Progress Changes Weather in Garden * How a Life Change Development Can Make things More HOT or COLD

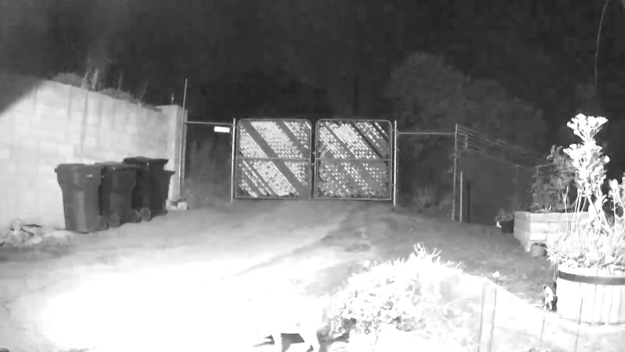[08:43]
We had foxes, we had badgers, we had rosy boas, different types of snakes, king snakes, they're all gone.
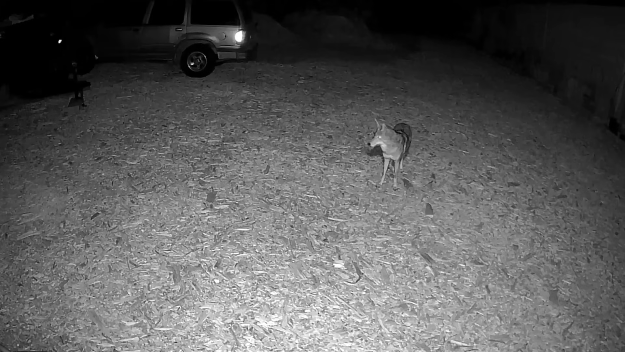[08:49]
We do have coyotes because they dominate everything.
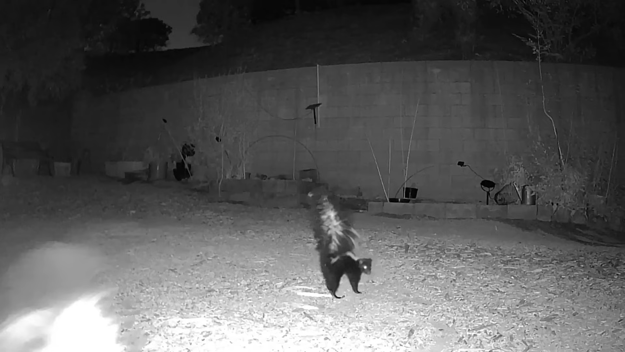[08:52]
We have the occasional skunks, but most of those are taken out by coyotes. We had roadrunners all over here. Those have been taken out also by coyotes because the coyotes eat the eggs because they nest them most of the time on the ground. So anyways, that's when I mentioned that the climate has changed. It has, big time.